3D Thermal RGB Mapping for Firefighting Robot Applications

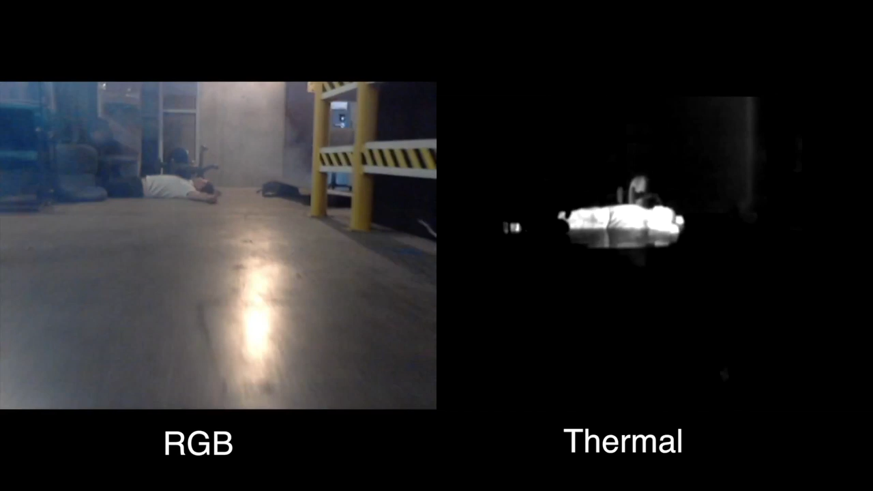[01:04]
We are able to produce a dense 3D point cloud from the images using visual structure from motion.
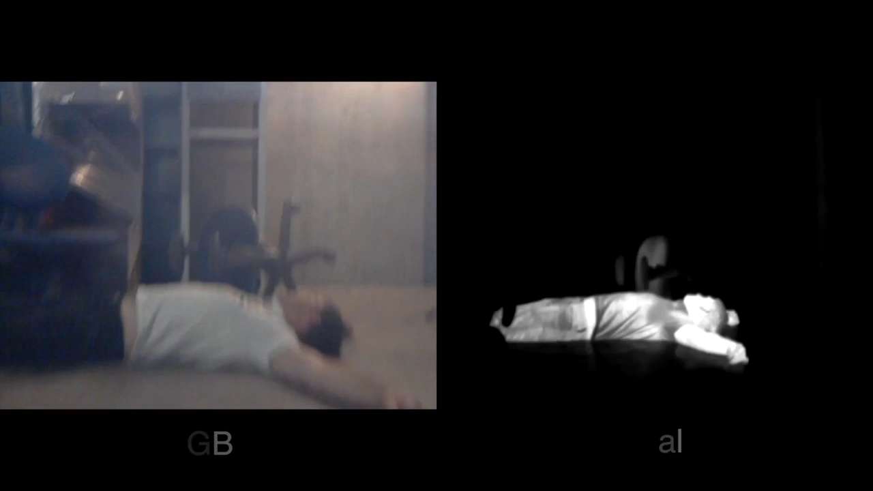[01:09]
Calibration is used to resolve the parameters of each camera,
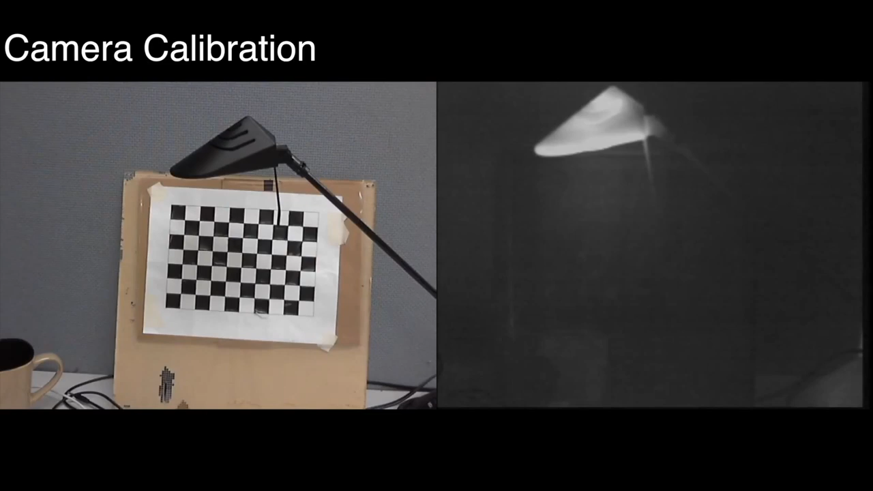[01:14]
as well as their relative position and orientation with respect to each other.
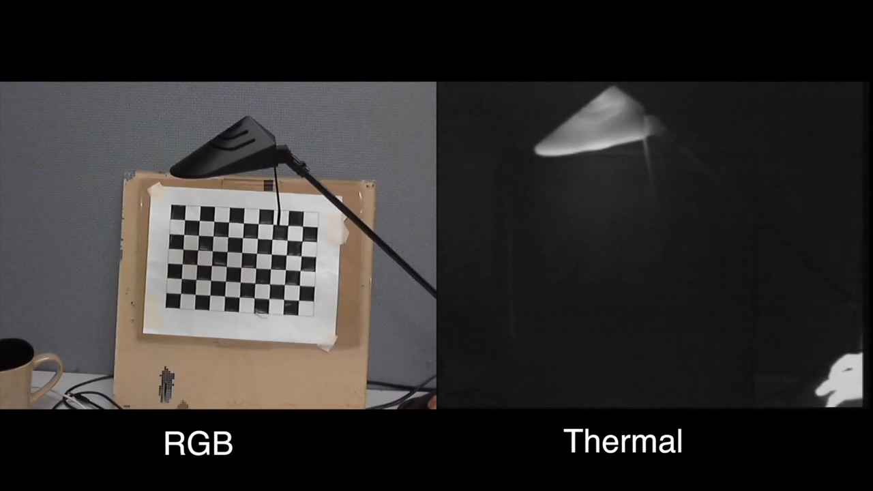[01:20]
In our experiments, a planar checkerboard pattern is used as a calibration object.
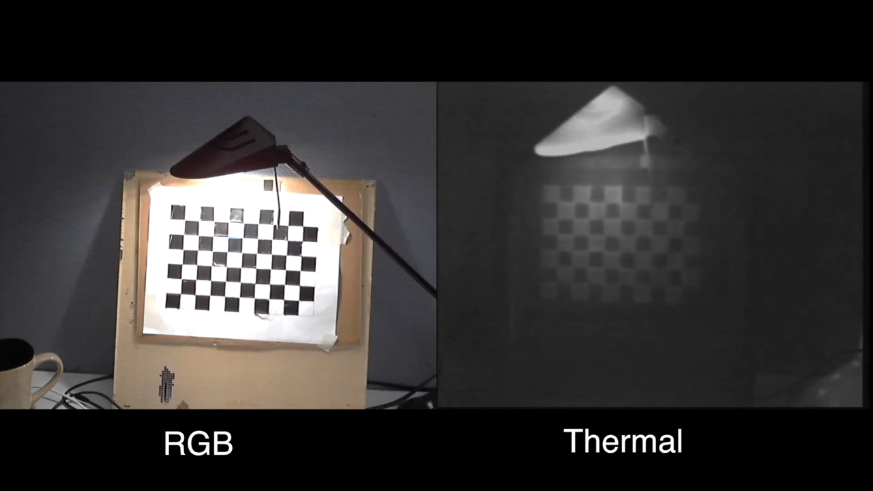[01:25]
Thermally conductive rubber tape is placed over the checkerboard's black squares to produce a large temperature gradient at each corner when heated.
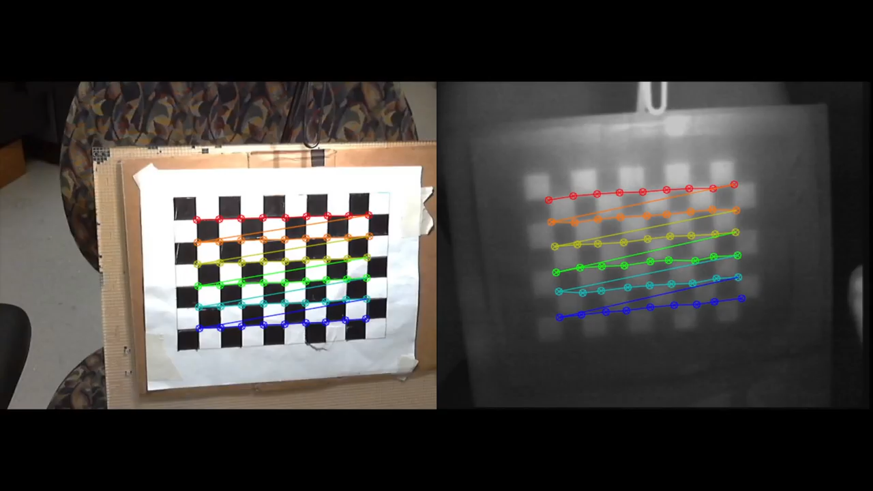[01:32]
Its corners are detected and matched using OpenCV.
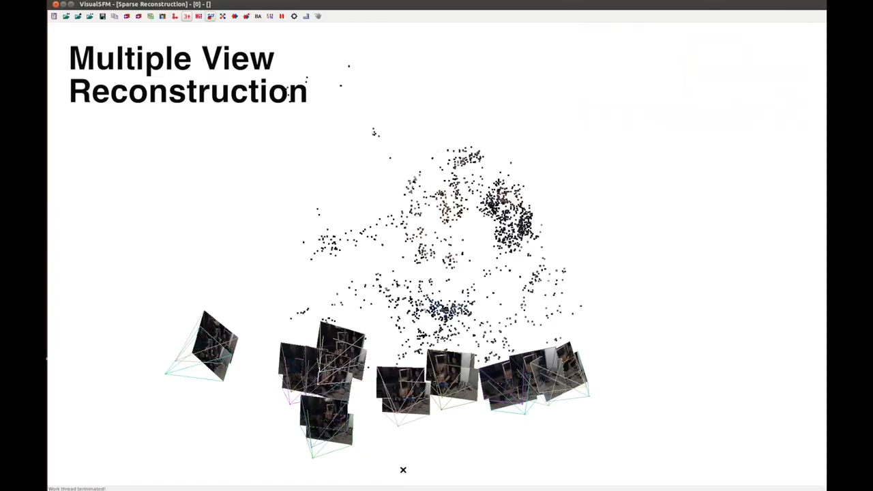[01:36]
Images captured by the robot are processed by the Visual SFM software,
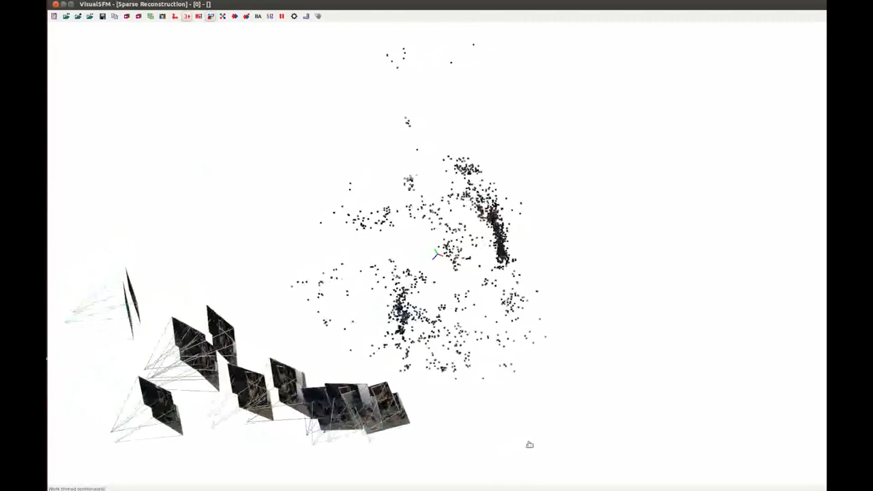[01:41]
which uses bundle adjustment to produce a sparse point cloud with textures.
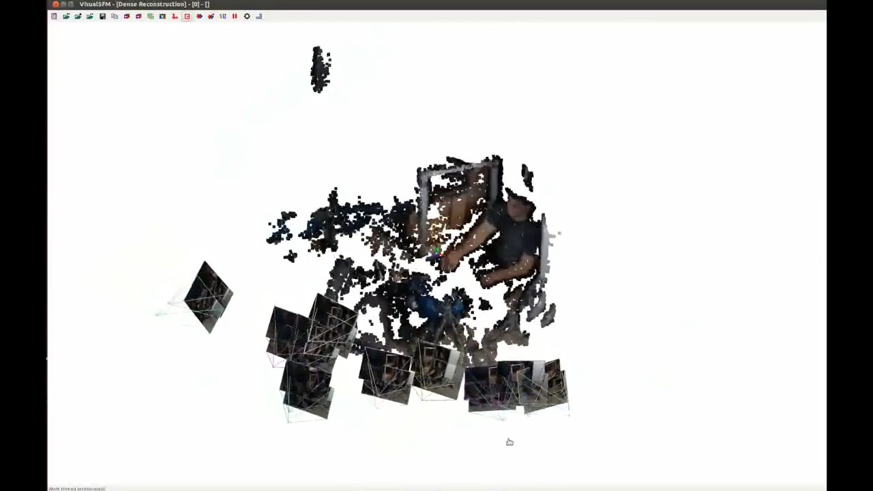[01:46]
It is then extrapolated to form a dense point cloud.